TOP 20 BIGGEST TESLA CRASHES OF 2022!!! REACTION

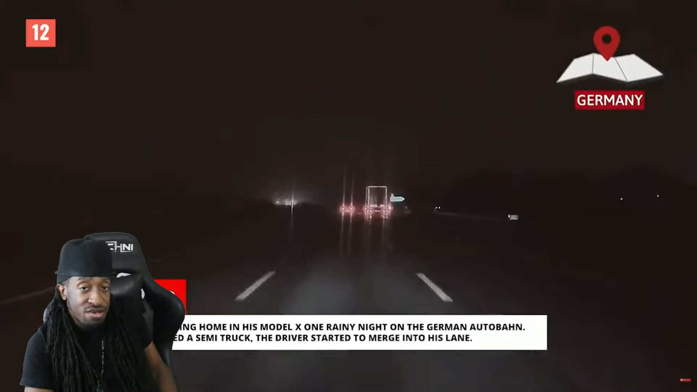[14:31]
As he approached a semi-truck, the driver started to merge into his lane. Marcel didn't react in time to avoid a collision, so he lost control and crashed into the trailer.